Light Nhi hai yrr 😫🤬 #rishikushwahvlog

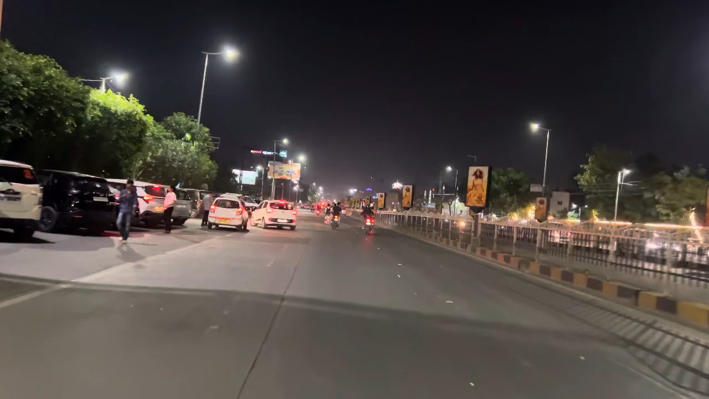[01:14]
foreign foreign we are going to bypass by pass traffic we are going to get our way
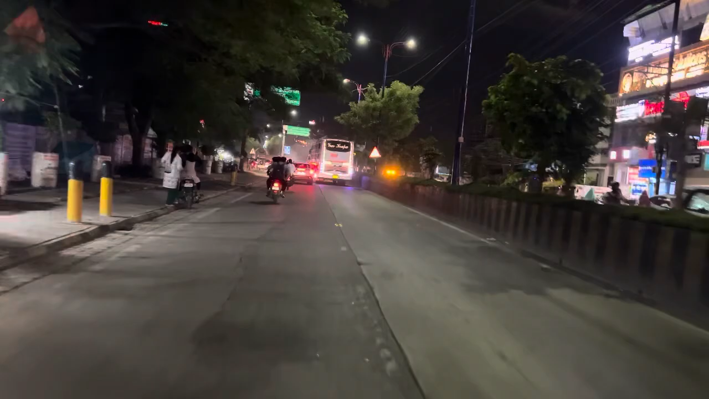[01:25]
the other thing is good I am going to bypass I am going to
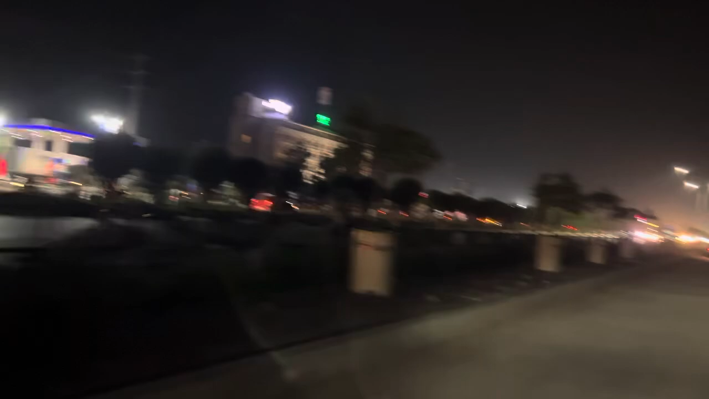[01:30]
bypass I am going to bypass but I am going to the service road and I am going to go there there is traffic I am not able to get out of the traffic I am going to the service road I
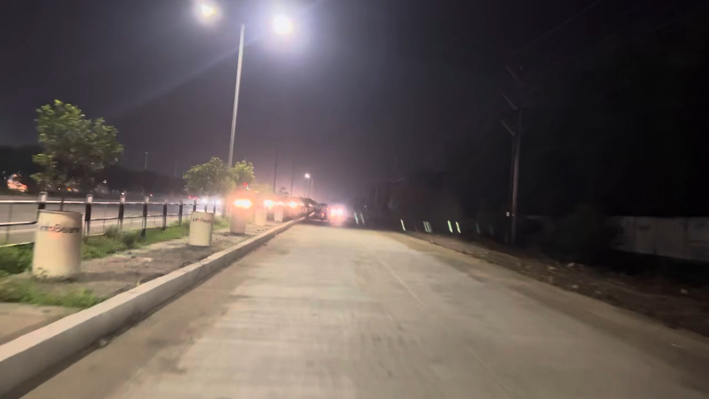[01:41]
am going to the road and then we will see what the situation is the place of check was the first time let's see Oh I was like yeah I'm gonna go to the